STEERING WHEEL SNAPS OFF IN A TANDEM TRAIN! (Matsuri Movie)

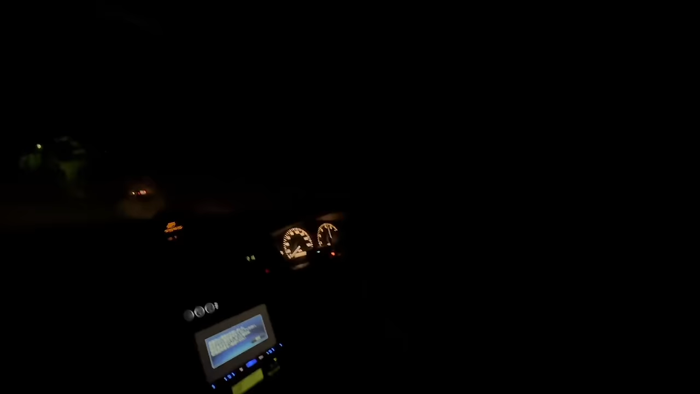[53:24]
I see exactly why. It's fucking terrifying. You gotta have some... And now I can't see anything. I'm kind of just guessing.